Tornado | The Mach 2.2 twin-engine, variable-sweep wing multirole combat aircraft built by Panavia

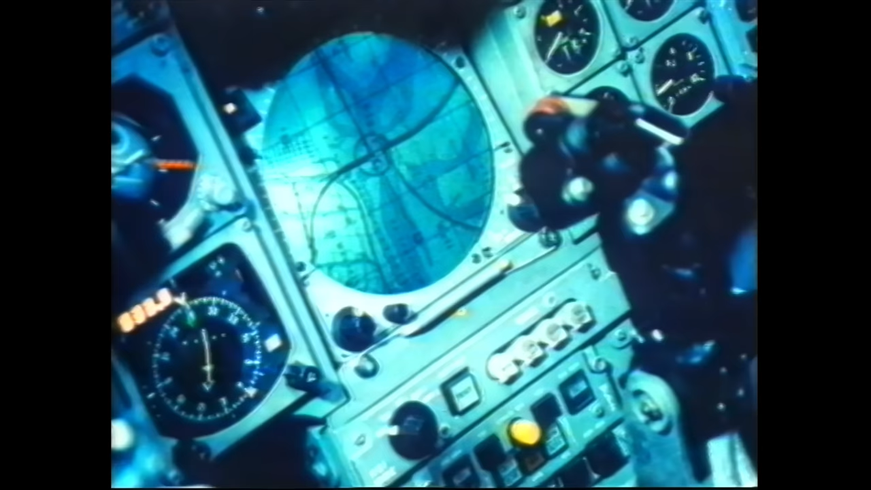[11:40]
The navigator loads the mission data into the computer systems and then,
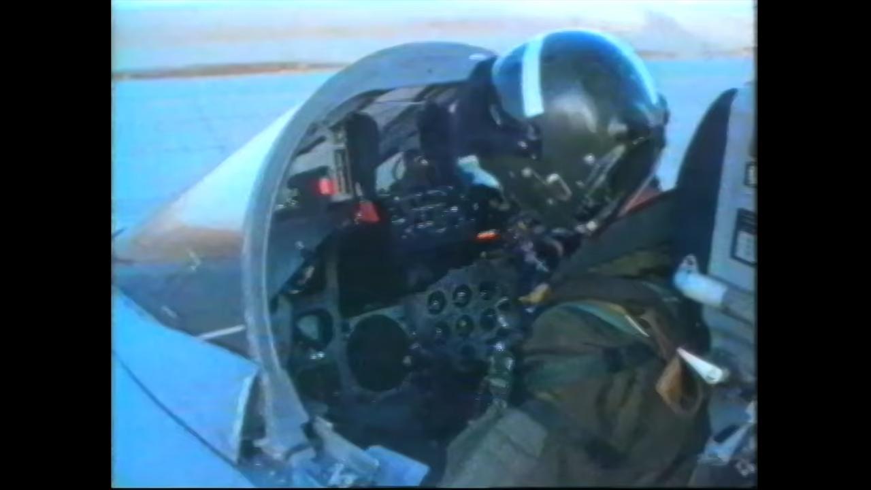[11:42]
by operating the screens on either side of the radar, he or she has control over the mission plan.
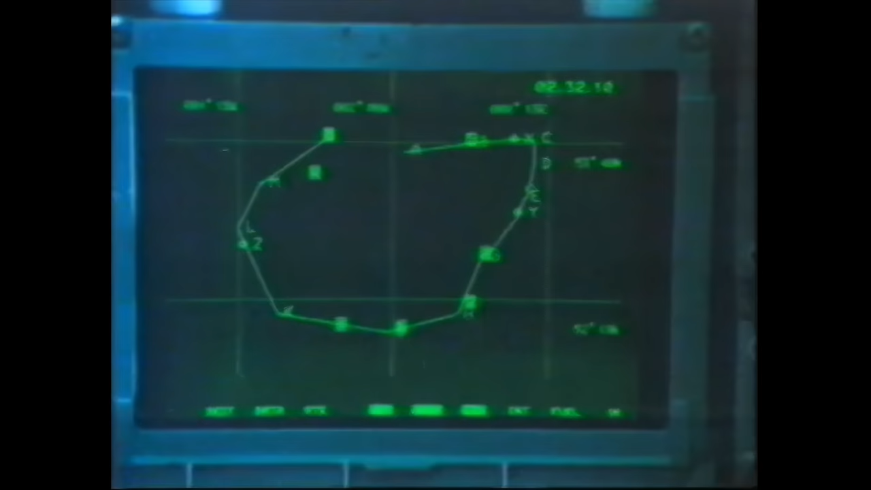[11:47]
During a mission, the navigator also controls all the air-to-ground weapons.
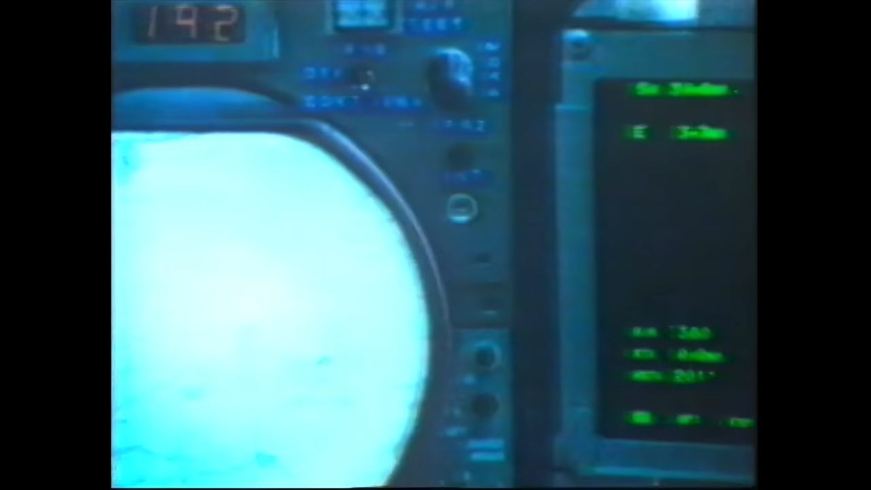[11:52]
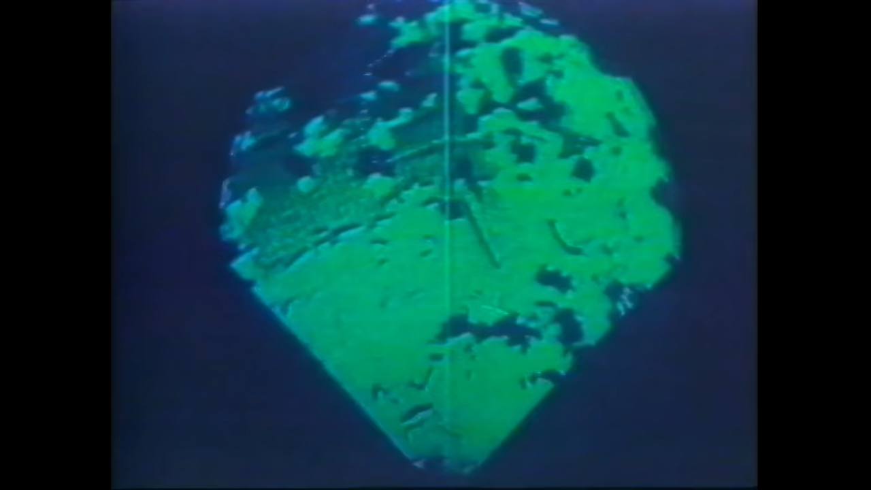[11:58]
Laser and radar raging provide the accuracy that's needed for delivering weapons.
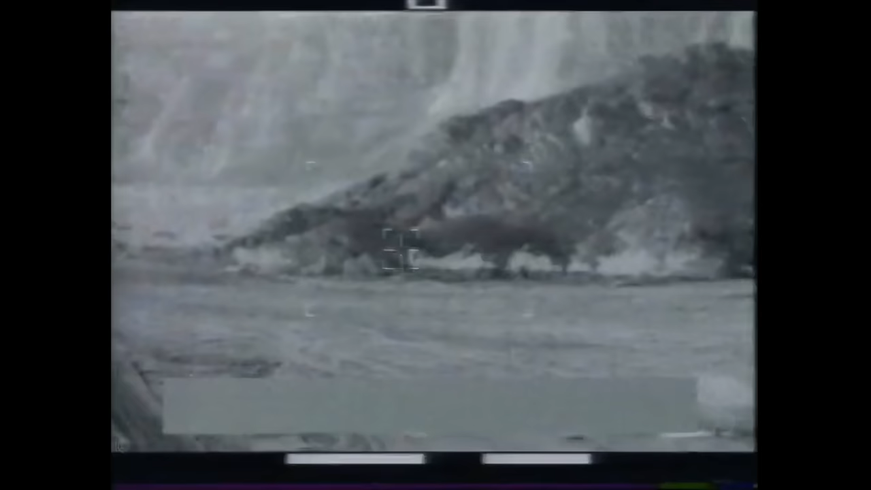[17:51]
These tornado infrared camera shots show how extreme the conditions could be.
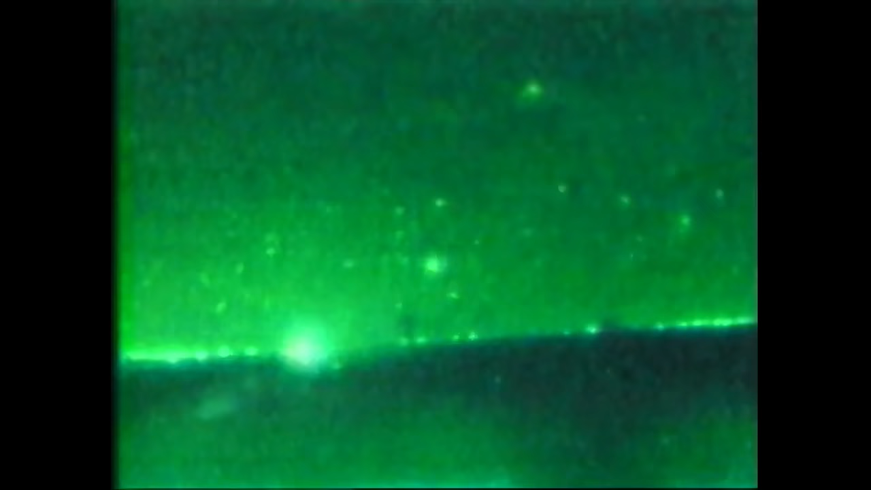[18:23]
They were followed by wave after wave of coalition bombers hitting radar stations and communications.
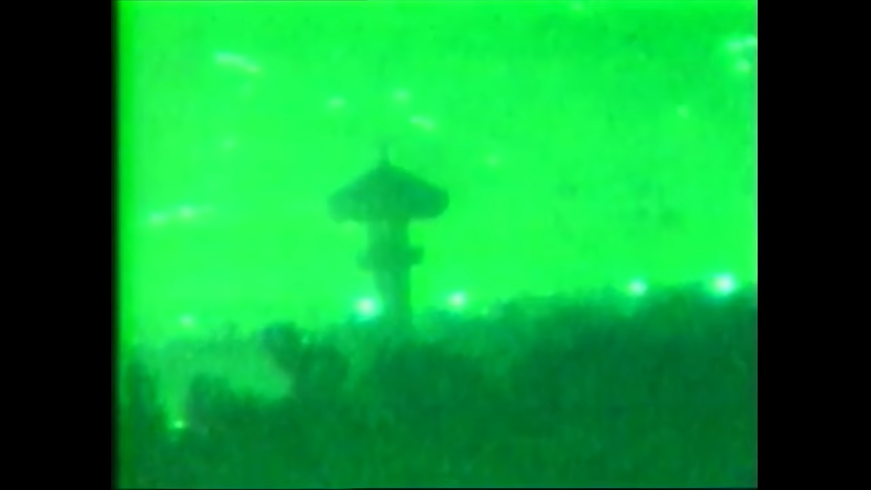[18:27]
Any Irati aircraft that had resisted was shot down if it wasn't already fleeing from the battle.
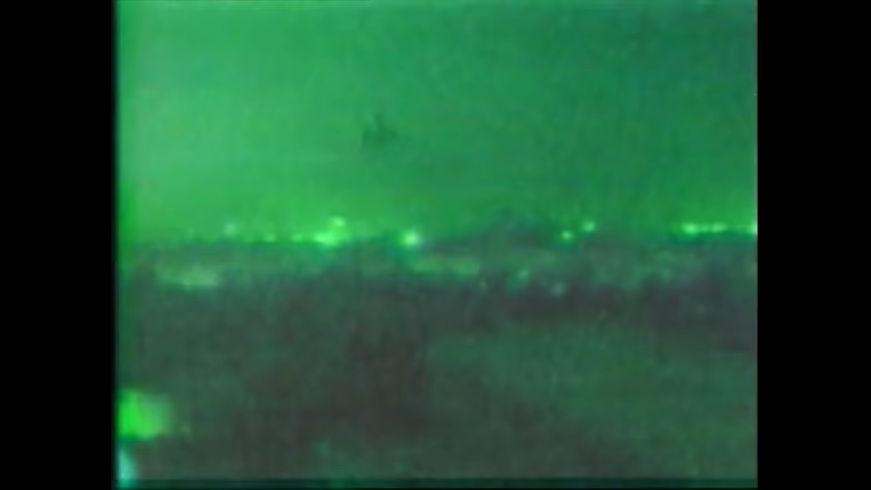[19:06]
most of the tornado raids were successful. However,
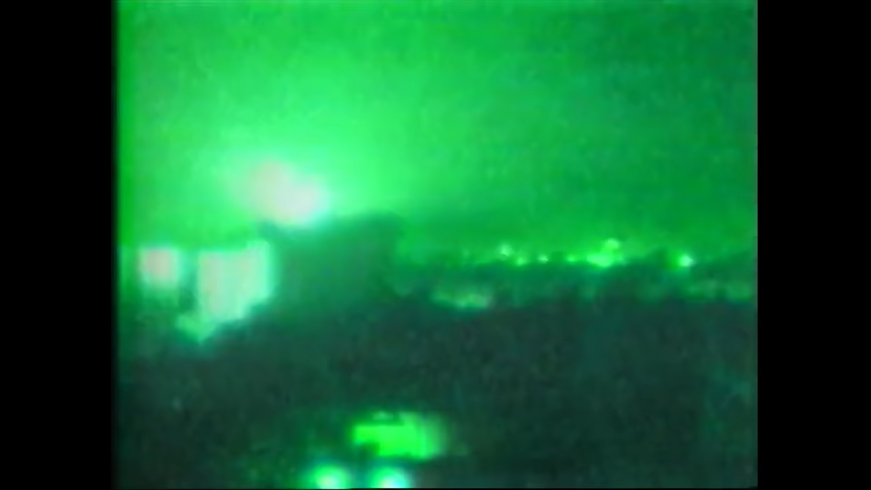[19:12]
the scale of the anti-aircraft defenses was such that three tornadoes were shot down on three successive nights. Day four of the campaign brought a switch in tactics.
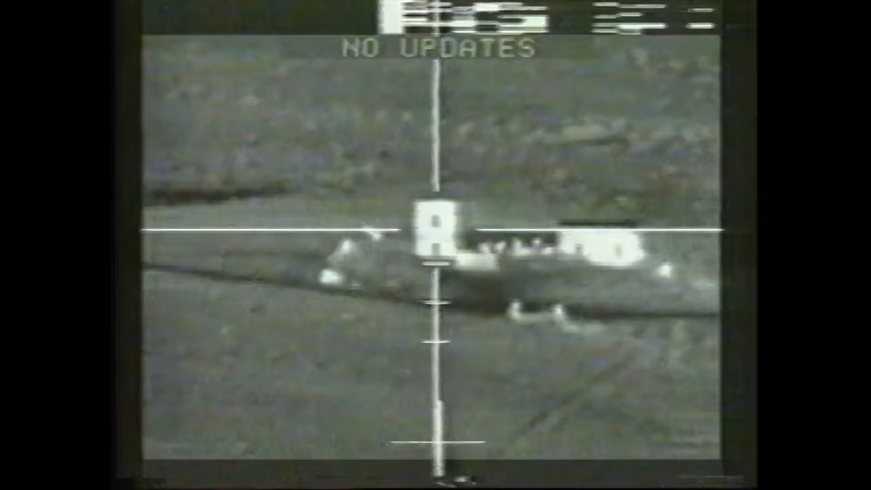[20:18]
Back at home, viewers watching the air war on television were stunned by the accuracy with which these weapons could hit a target.
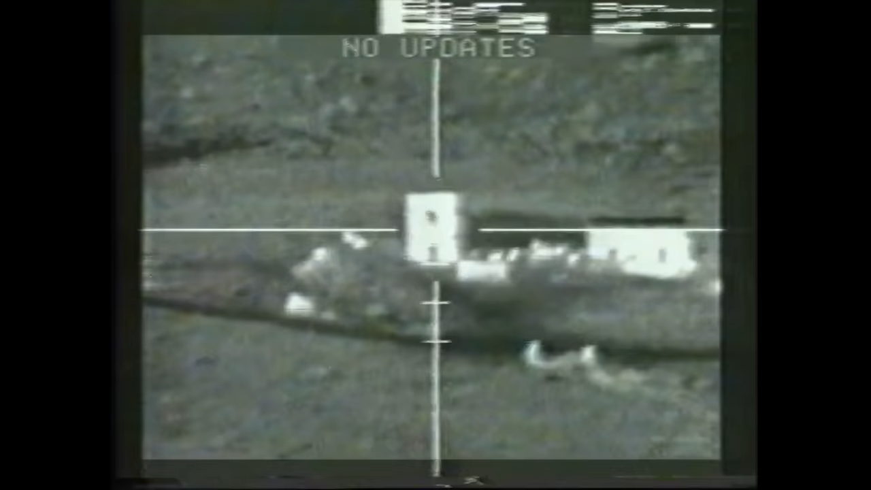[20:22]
Apparently, without any damage to the surrounding area. Some of the most enduring images of the war were those of laser-guided bombs going down ventilation shafts.
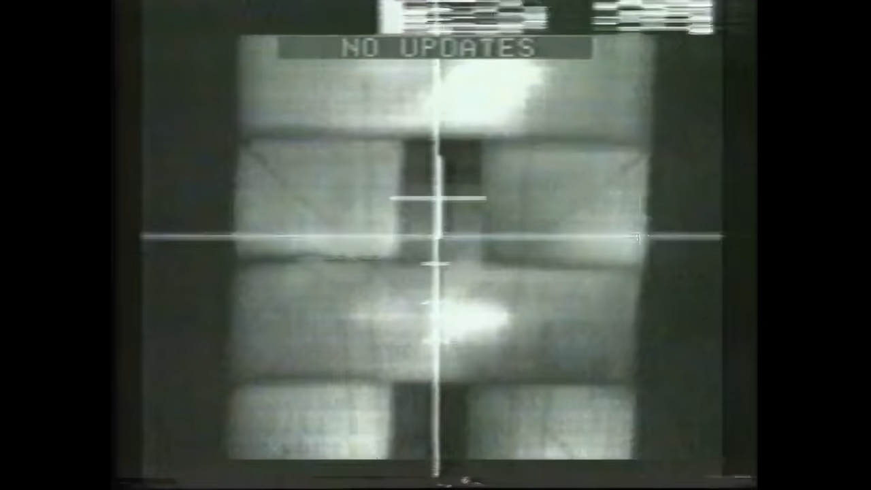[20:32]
Araya tornadoes began to drop laser-guided bombs, LGBT for short.
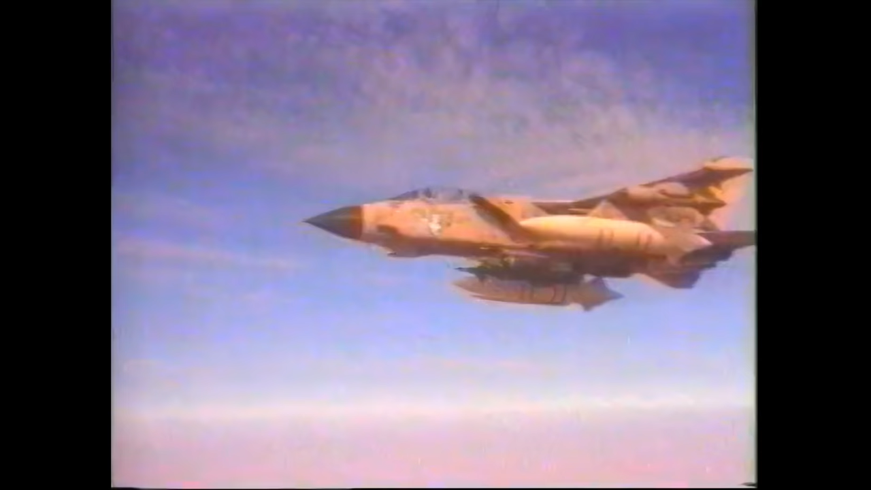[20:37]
On the 2nd of February, 1991,
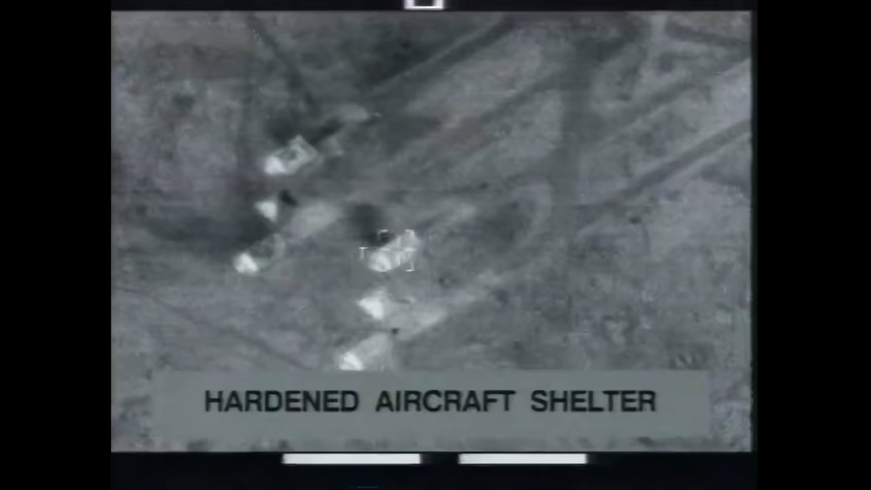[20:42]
some two weeks into the campaign, LGBTs detect a splash of laser light reflected off the target. That light coming originally from an airborne laser designator.
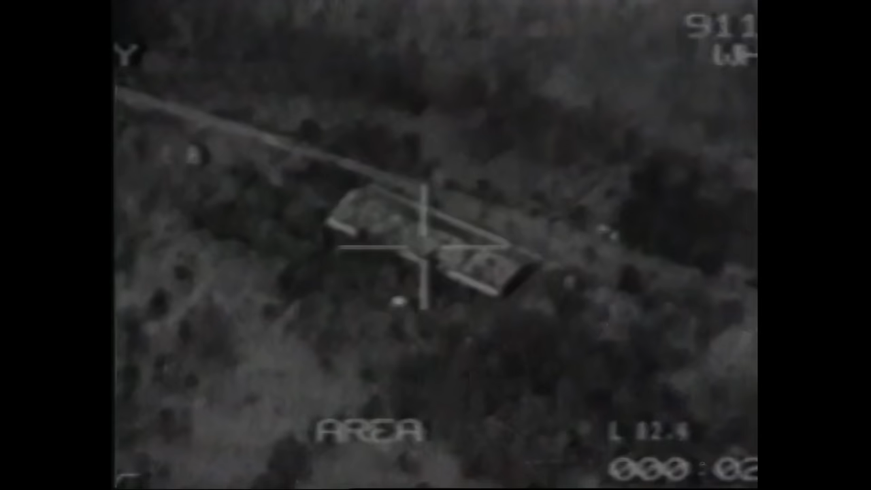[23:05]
Serb gunnery positions and ammunition deposits and communications installations were the target of precision bombing.